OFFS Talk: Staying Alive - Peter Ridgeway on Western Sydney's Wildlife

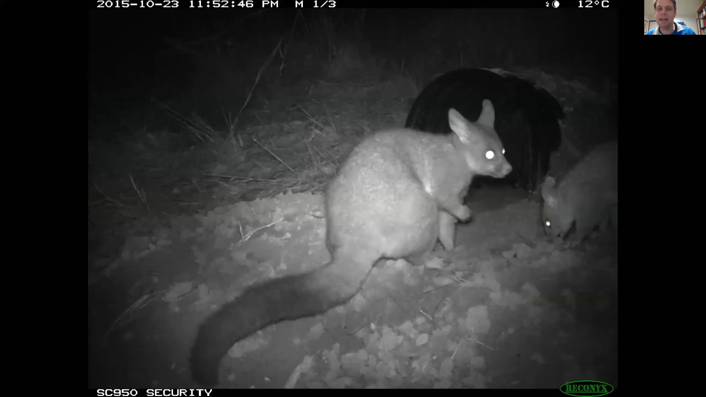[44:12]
Brushtail possums did very well from the reintroduction of wombats through the provision of minerals. Brushtails, like other animals, do where possible geophage, which is to effectively swallow soil to improve their digestion. You can possibly, hopefully, make out the, on the right-hand side, a Brushtail possum caught in the act of doing this. Other animals, we found, had major benefits from seeking refuge in wombat burrows from urban heat island and climate change heat.